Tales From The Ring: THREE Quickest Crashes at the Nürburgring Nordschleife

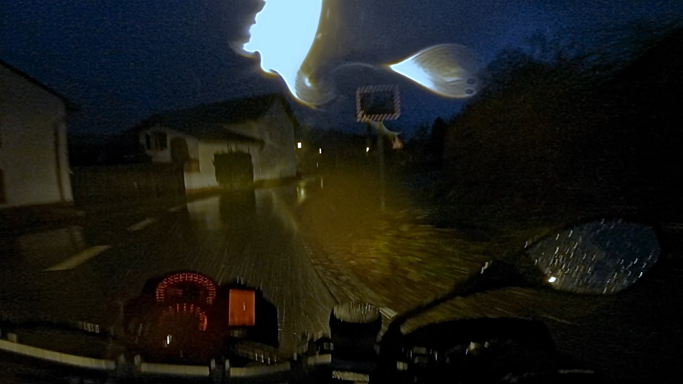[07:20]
chris did the last one and now i've had my little ride i'm soaked to the skin my camera's probably very very streaky and i do hope that this